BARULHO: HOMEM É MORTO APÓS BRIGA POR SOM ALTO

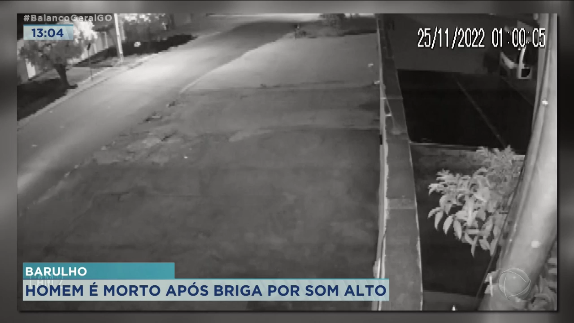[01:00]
A vítima pegou o carro e foi atrás dele. As imagens não mostram o momento dos disparos, apenas é possível ver o veículo, que desce a rua desgovernado.